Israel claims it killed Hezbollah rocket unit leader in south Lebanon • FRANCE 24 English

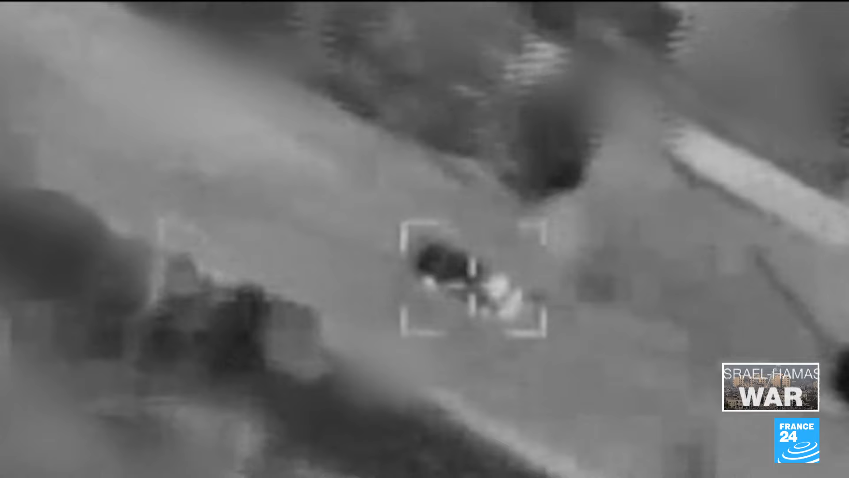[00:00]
The Israeli military claims these images show the strike that killed a Hezbollah rocket unit commander in Lebanon.
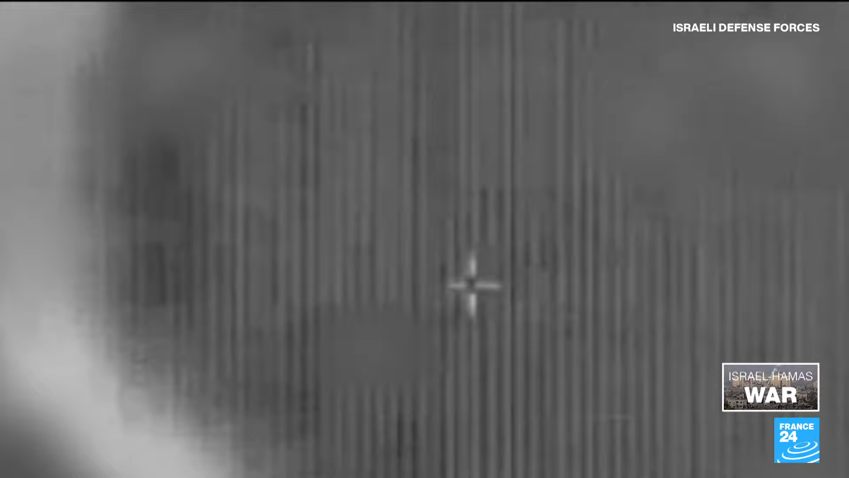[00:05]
This is all that was left after the attack.